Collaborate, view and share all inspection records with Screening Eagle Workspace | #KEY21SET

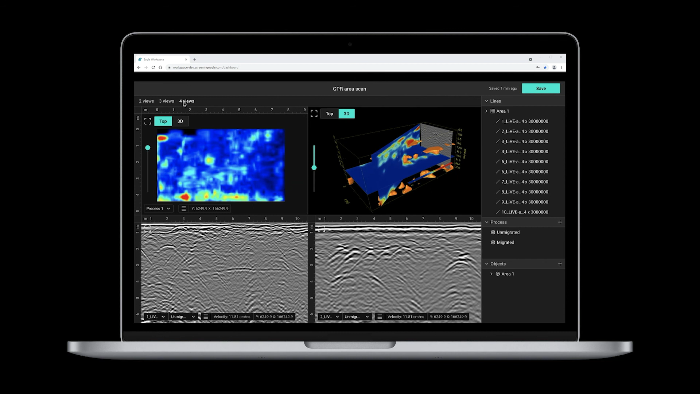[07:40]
There is flexible and powerful visualization too. The screen and action menus have been designed so you can keep the focus on what really matters, your data.
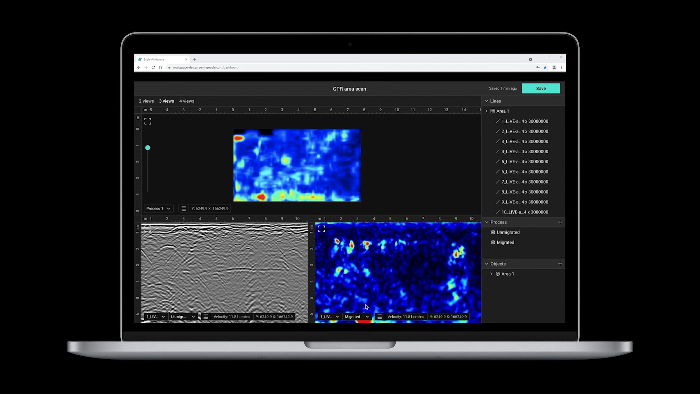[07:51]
We have built-in extended importing and exporting capabilities as well. Imagine yourself loading other types of data, like satellite imagery or CAD files. Atanas build in the foreground and start drawing and tagging objects as you visualize your data through different depths.